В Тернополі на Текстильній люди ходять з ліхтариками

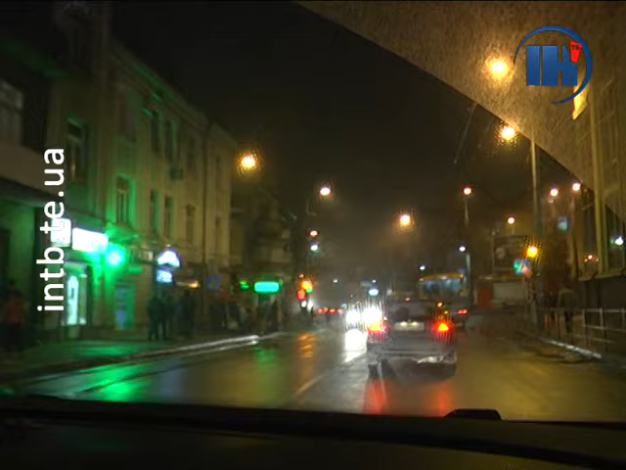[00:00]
Пізня осінь, темніє швидко, водії користуються світлом фар. По місту працюють вуличні ліхтарі, горять вивізки і оскільки на дорогах машин чимало, світла не бракує.